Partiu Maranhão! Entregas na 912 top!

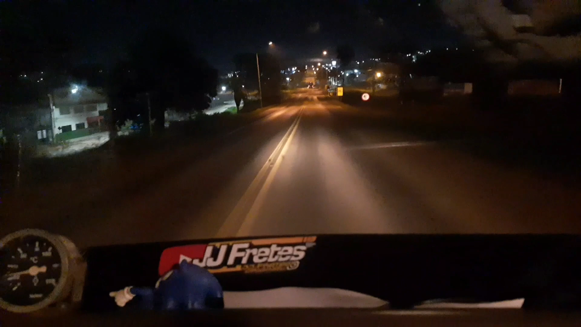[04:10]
12h40 da manhã Passando aqui o Paracatu Já vamos virar aqui a direita aqui Sentido Unaí Aí a placa aí, ó Unaí Bora que bora Acelerando o carrão aqui, hein
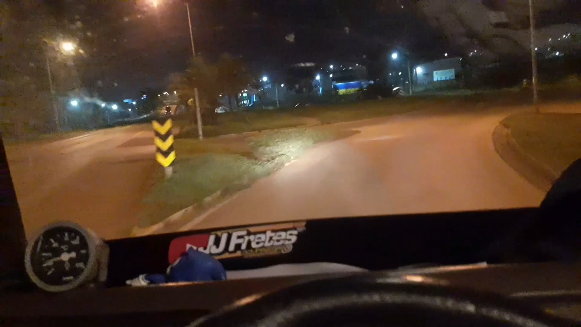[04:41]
Paracatu Paracatu Mandar um abraço aí pro meu amigo José Mesquita Aqui de Paracatu Não, sou José Mesquita lá do Unaí, né